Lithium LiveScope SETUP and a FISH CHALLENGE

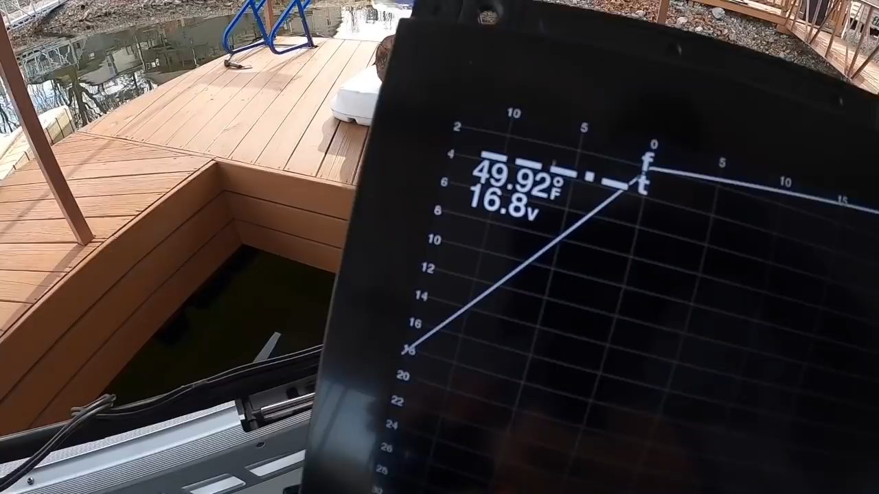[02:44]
What were you running before? So before I'd be roughly around 12.3 or 4,
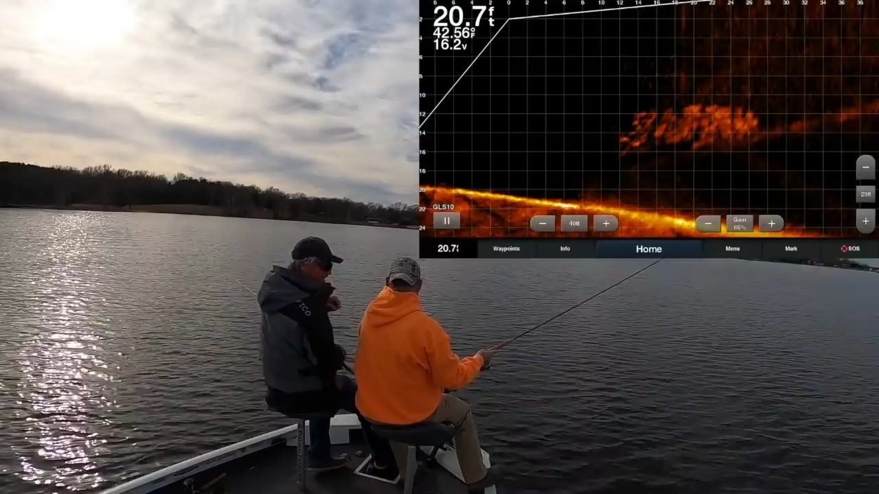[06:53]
On screen: depth 20.7 ft
Now we're a little close to them right now, but and they're moving away from us. So you can see Marcus is dropping in on them. And a lot of times we'll stay right there on that top level and see if you get any takers, basically. If you go into the group, you're gonna spook them, because your line's gonna hit them. Aren't you spooked? You know, during my guide trips, I always tell the people that this is a game of a lot of casts.